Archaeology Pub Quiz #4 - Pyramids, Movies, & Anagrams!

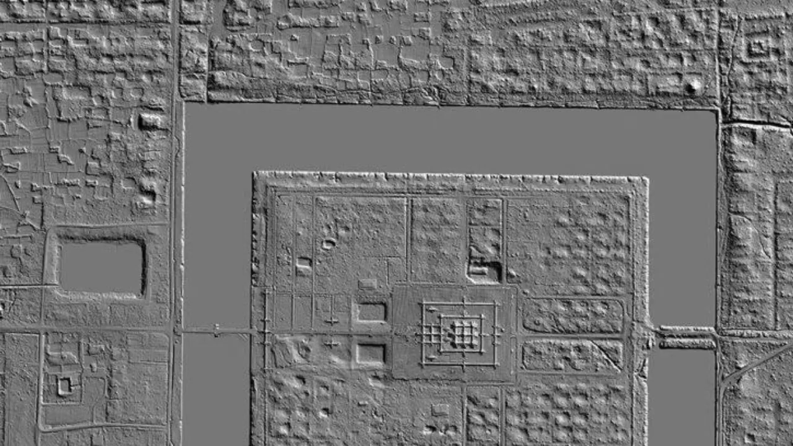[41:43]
In fact, by looking at what the LIDAR surveys revealed, archaeologists think that this complex was home to several hundred thousand people.